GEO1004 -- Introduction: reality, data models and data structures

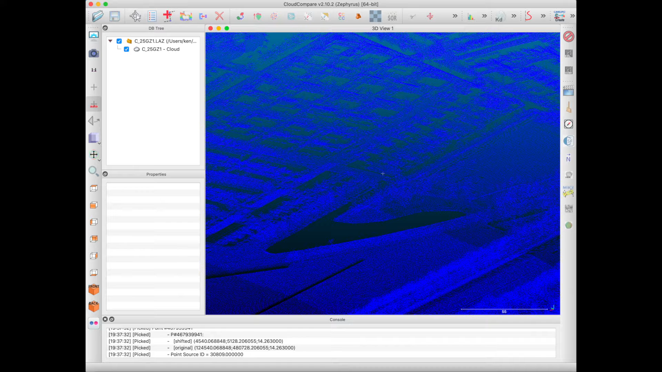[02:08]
Point clouds are a different type of 3D representation that consists only of points, points, which are sometimes classified or processed in some other way.